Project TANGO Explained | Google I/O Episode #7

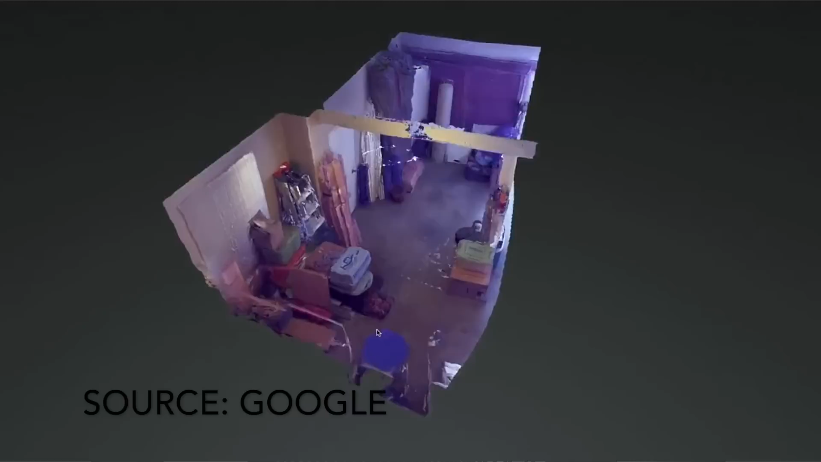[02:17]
camera है, सबी चीज़ों को अलग-अलग angle से देख सकता हूँ और जज़ कर सकता हूँ कि कौन सी चीज़ कितनी बड़ी,
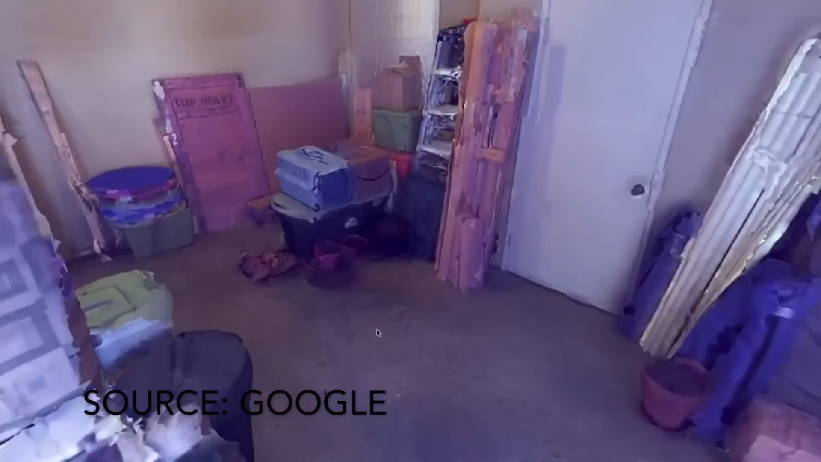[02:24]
कितनी छोटी, कहाँ पर, किस height की कैसे रखी है इस कमरे में तो ये काफी important चीज़ है अगर
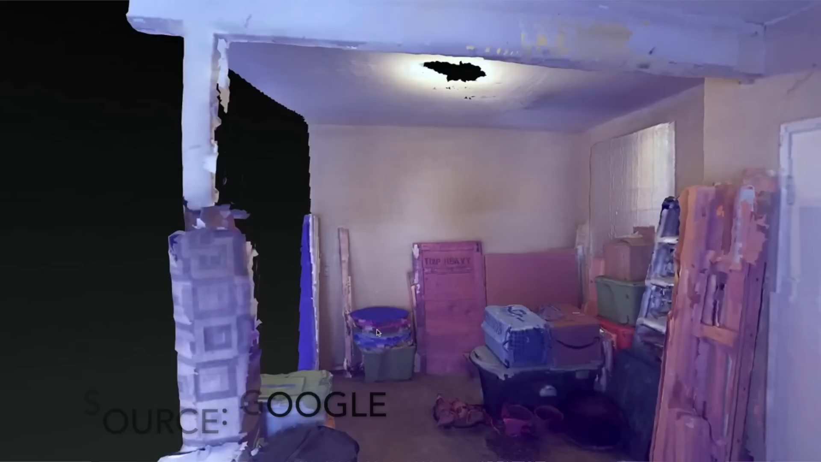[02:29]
game developers के बात के लिए काफी interesting होगा कि जो भी आपको games देखने को मिलते हैं, उसमें जो भी आप levels देखते हैं, जो भी आपको architecture देखने को मिलता है तो वो project tango के मुदद से अगर उसको scan करेंगे,